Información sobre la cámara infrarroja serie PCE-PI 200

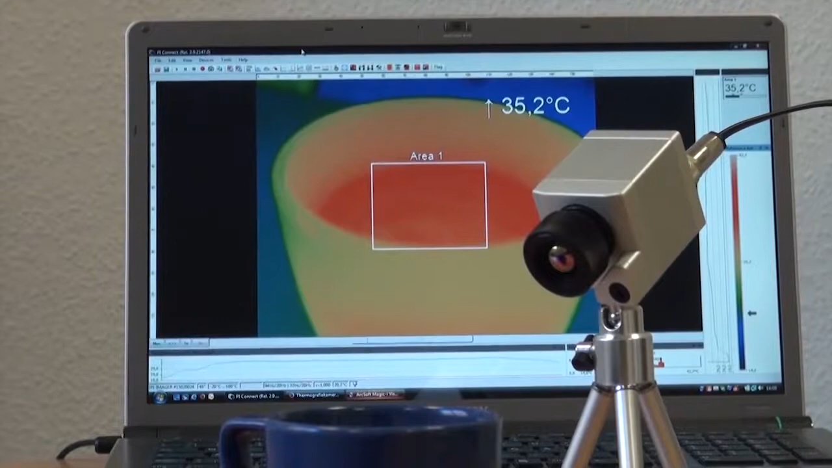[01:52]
Y he colocado una taza con agua fría. Como puede observar, la temperatura es de unos 20 grados centígrados.
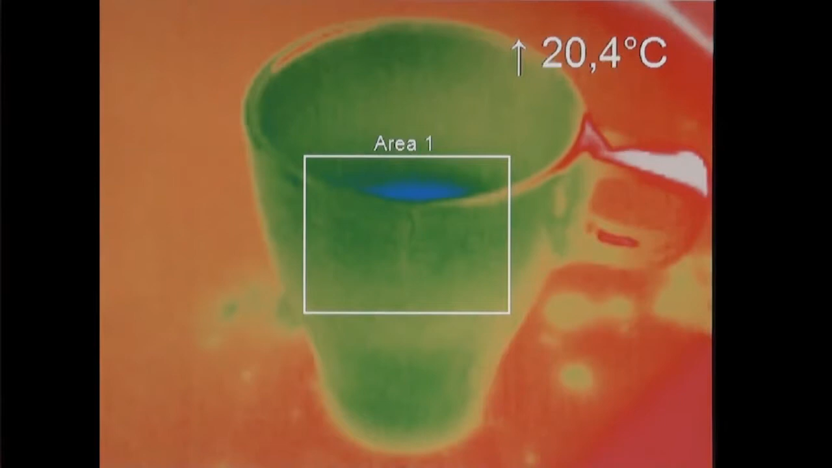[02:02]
Si ahora le añado agua caliente,
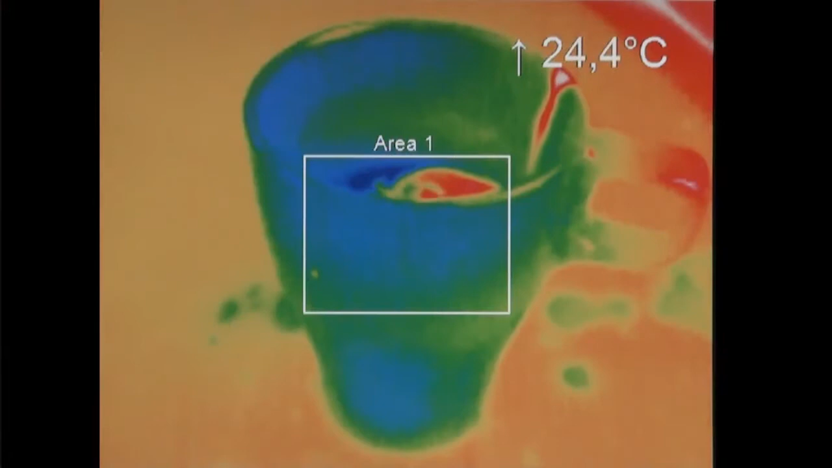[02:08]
podrá ver cómo cambia la imagen térmica y cómo la temperatura ha ascendido.
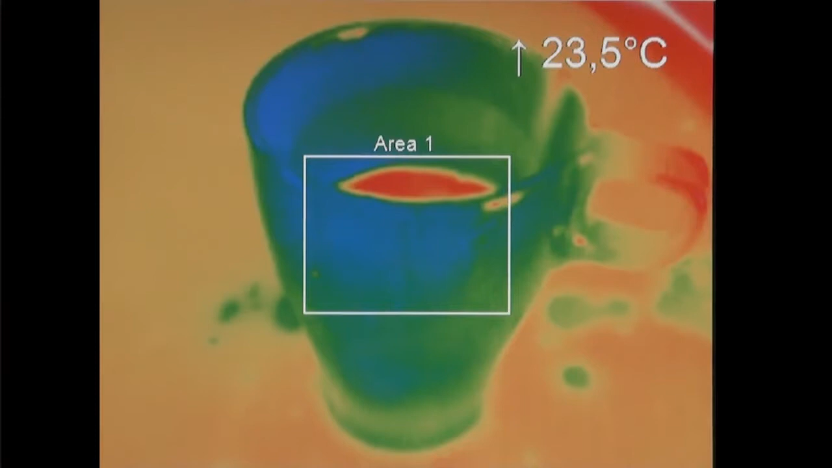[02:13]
El software de la cámara PC-EPI200 mide dos temperaturas. Por un lado mide la temperatura de la superficie, que puede ver aquí, y muestra en la parte superior el promedio de temperatura. El software permite medir además la temperatura en la posición del ratón.
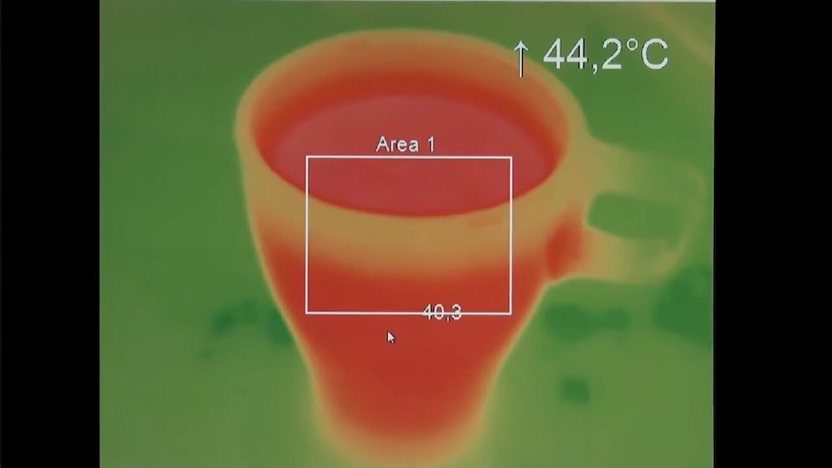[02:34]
On screen: max 44.2°C
Si se mueve por la imagen térmica, podrá ver las diferentes temperaturas.
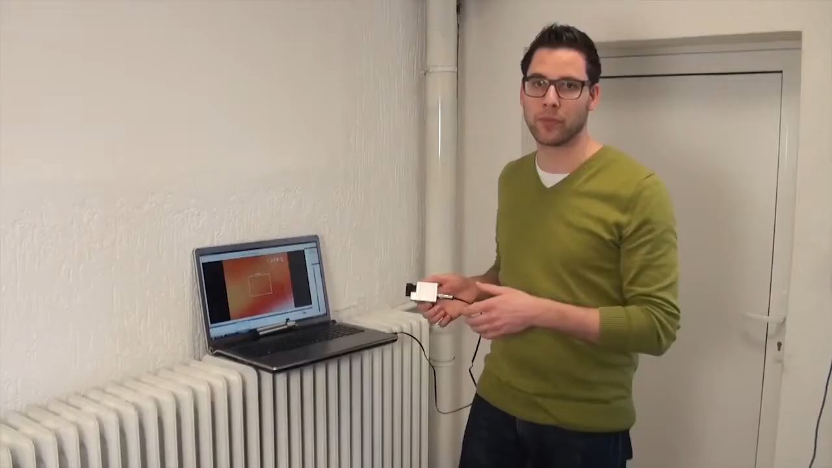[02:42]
Gracias a sus dimensiones reducidas, es ideal para aplicaciones móviles.
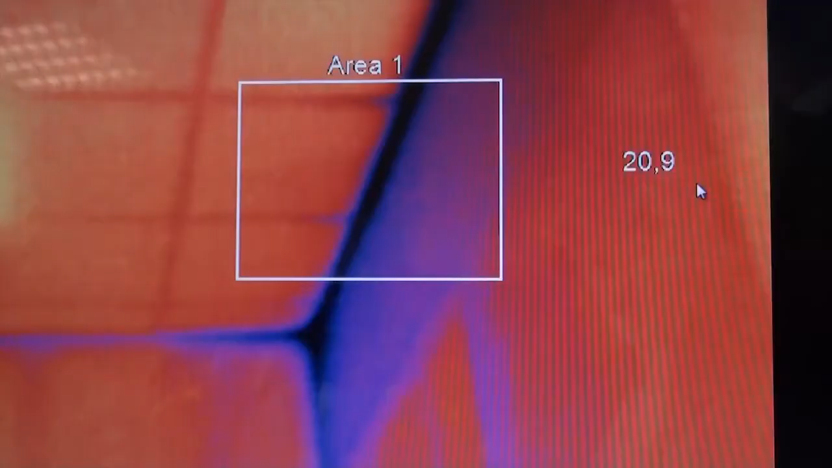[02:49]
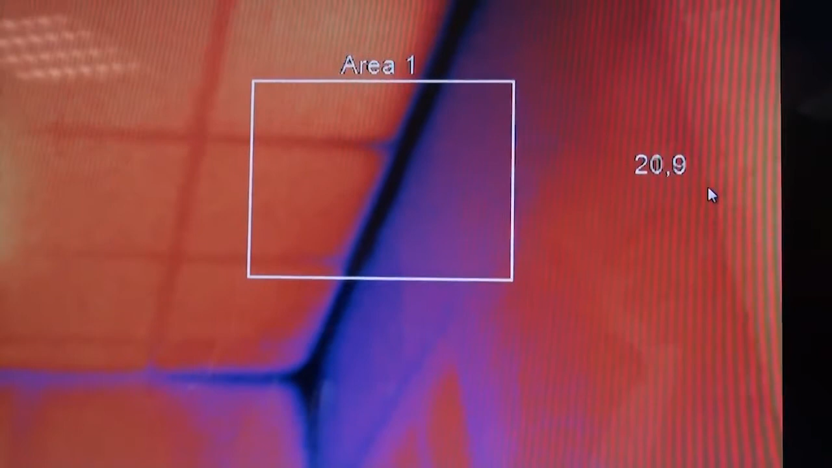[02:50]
Si ahora medimos a lo largo de la pared, observará en la imagen térmica, sobre todo en el ángulo entre la pared y el techo, un puente térmico.
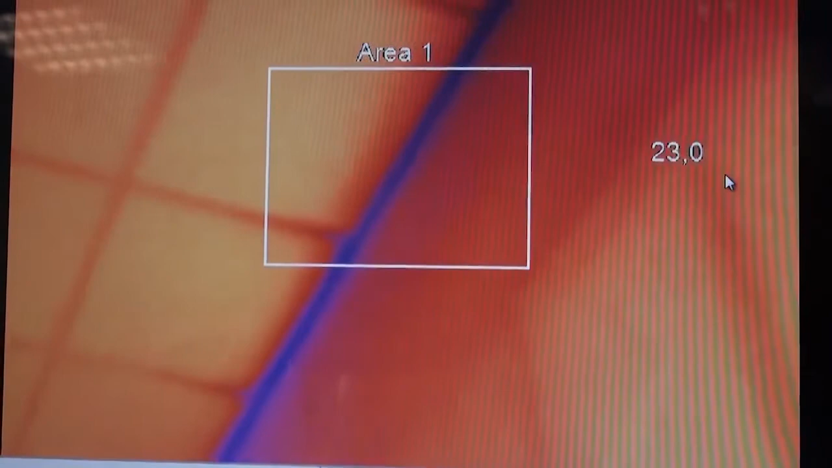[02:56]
Ahí existe el peligro que se genere moho.
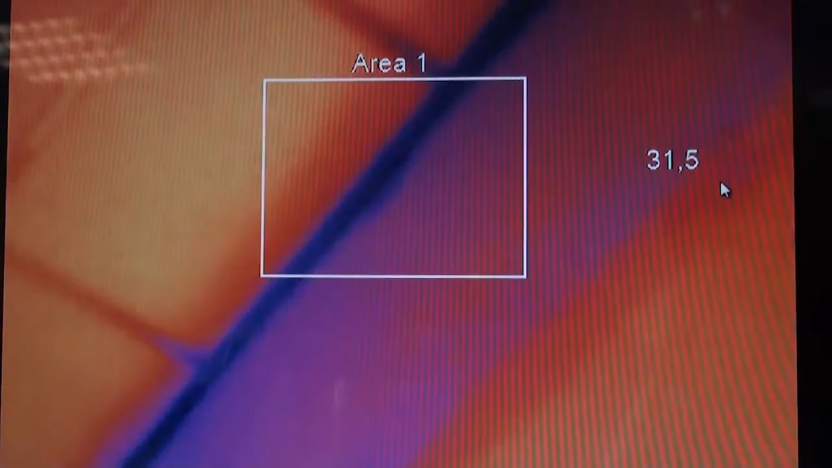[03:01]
Gracias a sus dimensiones compactas, la cámara PC-EPI200 es también un equipo ideal para el mantenimiento preventivo en máquinas y sistemas.